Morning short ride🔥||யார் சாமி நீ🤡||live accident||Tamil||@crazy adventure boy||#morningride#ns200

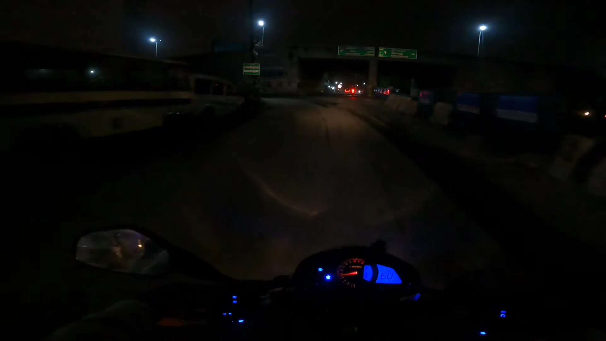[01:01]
பாப்போம் எவ்வளோ நேரம் ஆகுதுன்ட்டு. ஸோ பார்த்தீங்கன்னா நான் இந்த மிரர் வைசர் போட்டிருக்கேங்க. ஸோ அதனால் ஃப்ரண்ட்டில் இருக்க அந்த ரிஃப்ளெக்ட் ஆகுதுங்க.
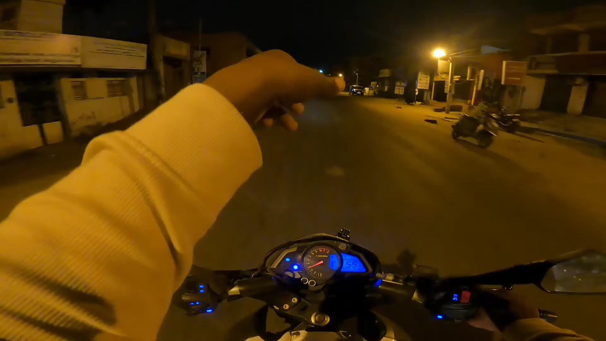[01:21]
அந்த லைட் வந்து ஒழுங்காக தெரிய மாட்டேங்குது ரோடு. எனக்கு ஃப்ரண்ட்டில் வரேங்க, லைட்டு சுத்தமாக தெரியல.
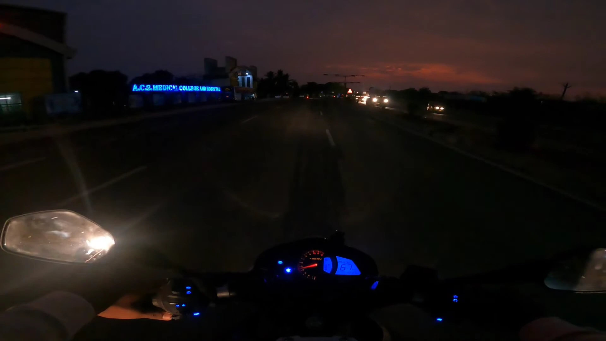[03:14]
அது இந்த ஹைவேல் தாங்க. ஸோ இன்சைட் தான் போகும்போது ஆக்சிடெண்ட் ஆகிடுச்சு தம்பிக்கு.
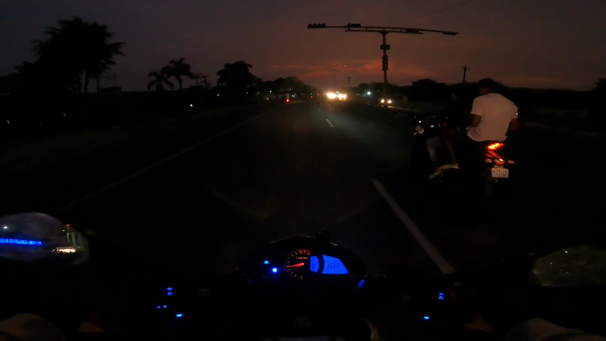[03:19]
அட அட, ஒன்றுமே தெரிய மாட்டேங்குதுங்க ரோடு சுத்தமாக.
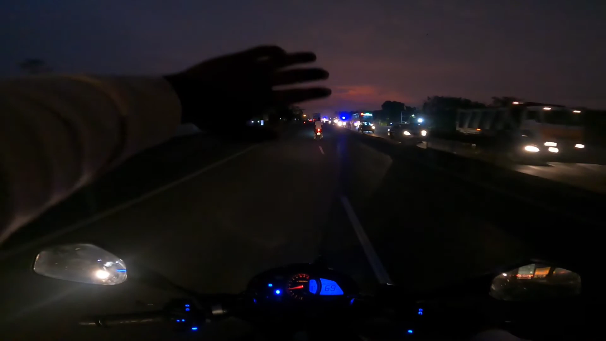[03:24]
ஃப்ரண்ட்டில் வர அந்த வண்டி லைட்னாலே எனக்கு ஒன்றும் தெரிய மாட்டேங்குது ஆப்போசிட்டில்.